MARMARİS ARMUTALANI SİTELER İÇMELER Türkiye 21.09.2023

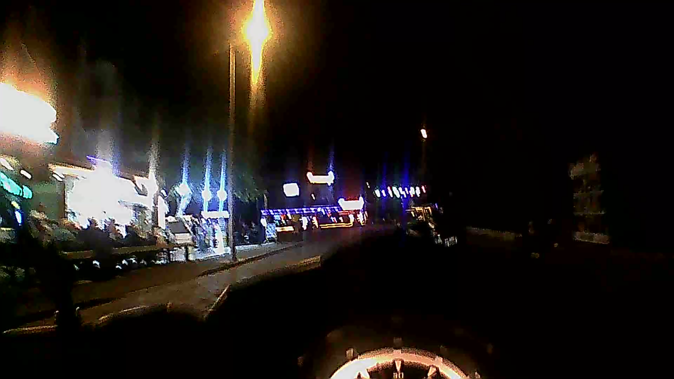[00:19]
Şuradan yukarıdan çıkalım Zaten barların yoğun olduğu yerde yukarıdan sonra bitiyor
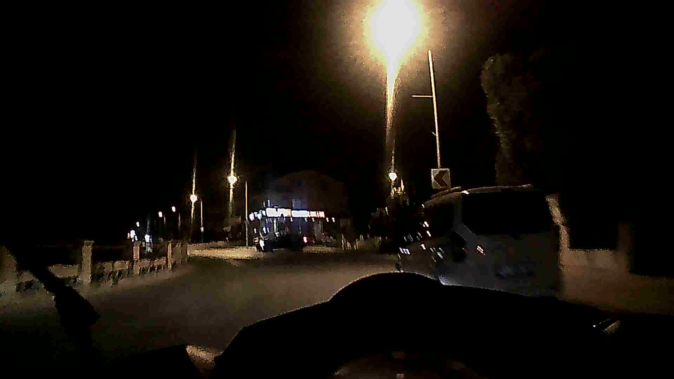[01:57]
Şuradan bir geri dönüş alacağız. Çünkü yukarısı biraz zayıf bir bölge.